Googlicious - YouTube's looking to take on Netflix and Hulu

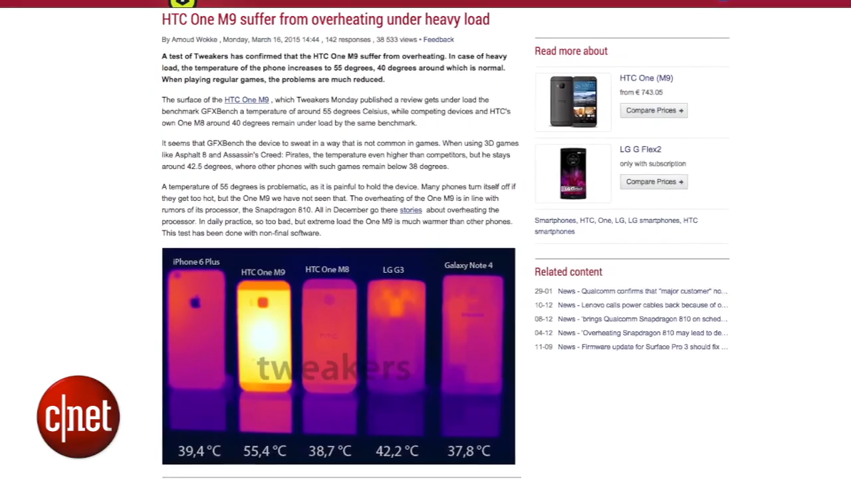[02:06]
well, the HTC One M9 recorded a surface temperature around 55 degrees Celsius or 131 degrees Fahrenheit.
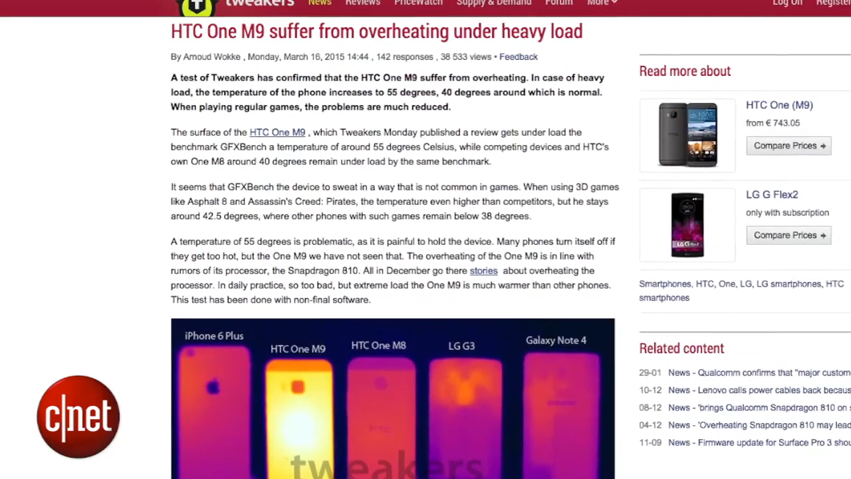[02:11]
Yeah, that's hot. Now, it's a benchmark, and phones do run hotter during these tests, but it could support some of the reported issues with a Snapdragon 810 processor overheating.